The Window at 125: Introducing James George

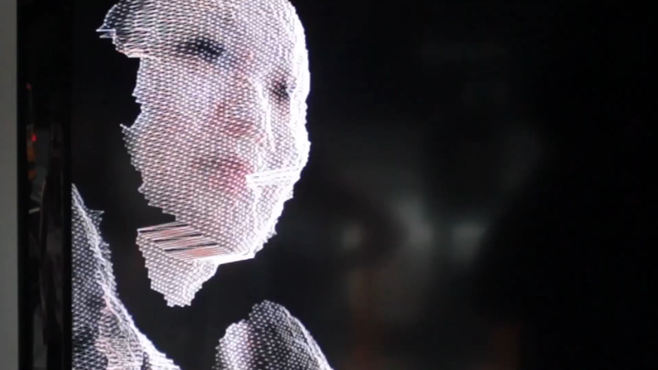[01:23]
It has a unique way of representing people that I feel is indicative of our times.